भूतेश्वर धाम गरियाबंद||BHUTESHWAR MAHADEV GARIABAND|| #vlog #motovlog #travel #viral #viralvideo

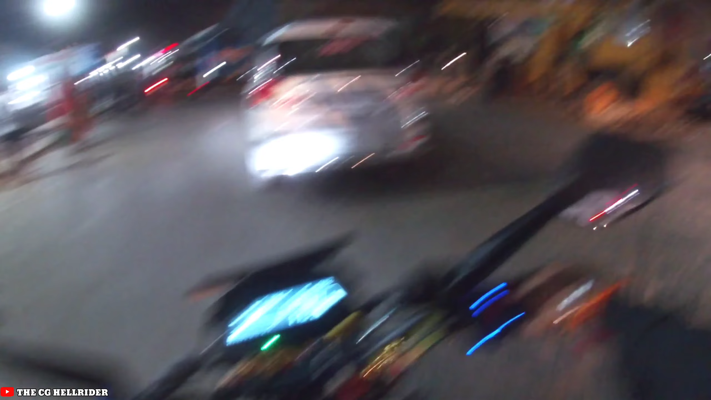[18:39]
ओह तो भाई साहब पचपड़ी के पचपेड़ी नाका, इधर सतना नली लेफ्ट, अब सीधा चलेंगे अपन भिलाई भाई।
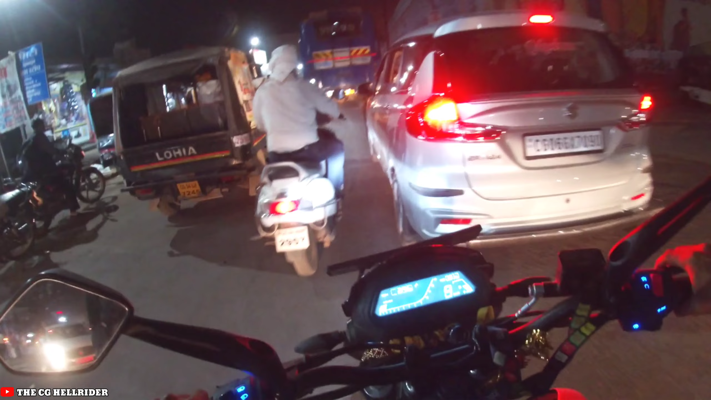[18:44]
ओहो तो चलो आज का व्लॉग बस यहीं पे एंड करते हैं, अपन भिलाई पहुंच चुके हैं।